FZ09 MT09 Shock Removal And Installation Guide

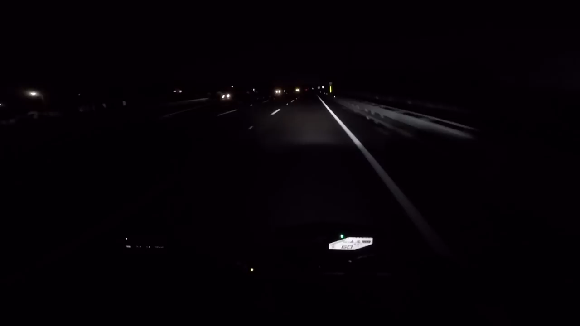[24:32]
Whichever way you do it, do it the same for the front and the rear. So, here's that corner with the dip in it. Now, the fork's already clean. Nothing. The fork's already cleaned up the front end, and the rear is just staying absolutely planted. Like, it's not even there. It's just floating. Now, what I do notice is that I do feel bumps a little bit more. Instead of bouncing over things, it's just a really quick little sharp jolt.